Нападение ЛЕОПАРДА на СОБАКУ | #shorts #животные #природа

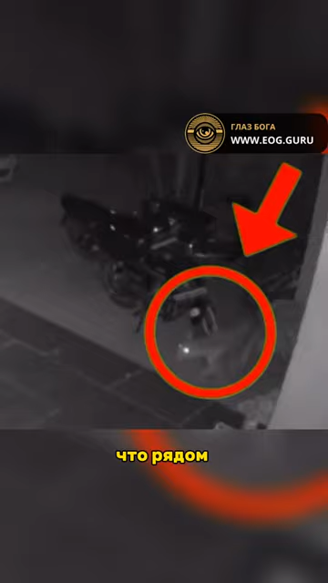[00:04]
Думаем, ей даже не снилось, что рядом подкрался голодный леопард. Хищник атаковал и вцепился собаке в шею, но утащить и оторвать добычу с привязью у него не получилось. Запись обрывается, но владелец сообщил, что леопард оставил неудобную добычу.